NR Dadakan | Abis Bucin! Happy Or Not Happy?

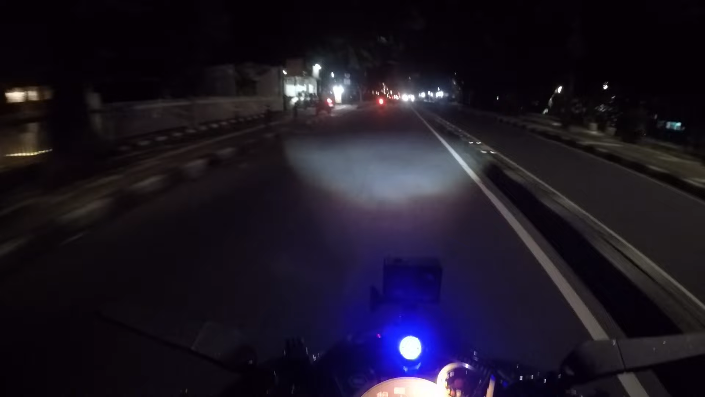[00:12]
Aduh, baru mau ngevlog udah gerimis guys. Aduh, gimana ini, baru jalan baru mulai ngevlog ini udah hujan.
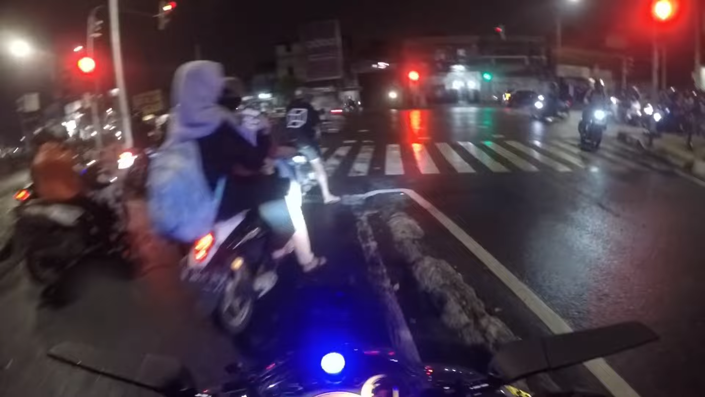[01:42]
Udah pada belanja belum? Belanja baju. Gerimis guys, hujan guys.
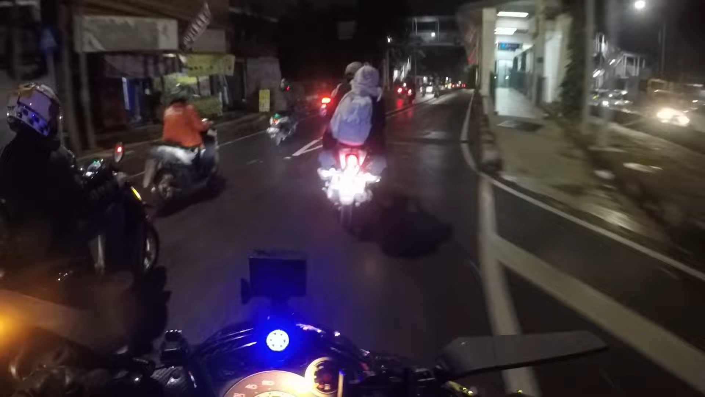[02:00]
Kita kebut aja guys. Aduh, ini kayaknya langsung OTW pulang nih guys. Karena hujan.
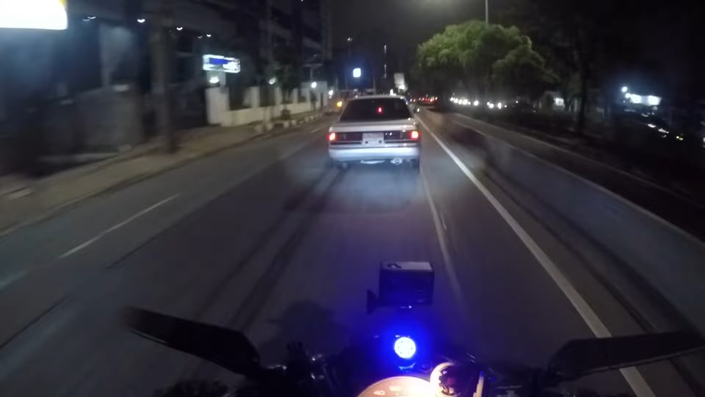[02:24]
Di sini masih terang nih guys, daerah Buncit masih terang.
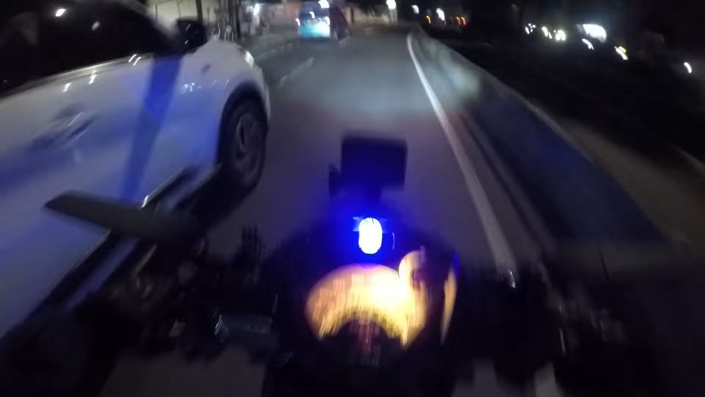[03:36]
Sekarang udah ada di Kuningan nih guys,
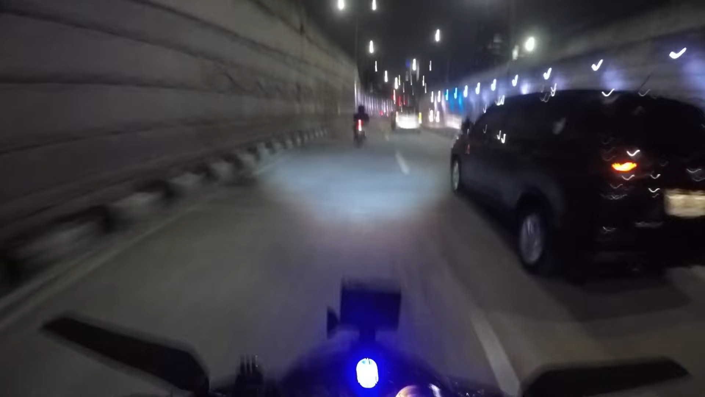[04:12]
underpass Kuningan. Sebentar lagi menuju Kuningan. Kita speedy lagi guys, malam ini kita speedy aja terus. Oh, aduh,